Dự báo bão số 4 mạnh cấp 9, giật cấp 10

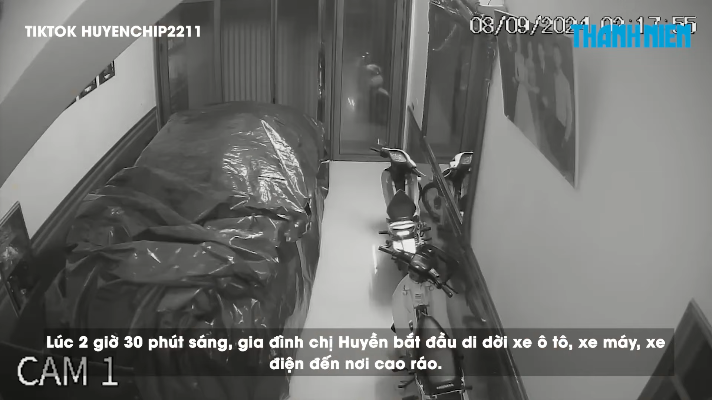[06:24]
Lúc 2 giờ 30 phút sáng, gia đình chị Huyền bắt đầu dưới dời xe ô tô, xe máy, xe điện đến nơi cao ráo.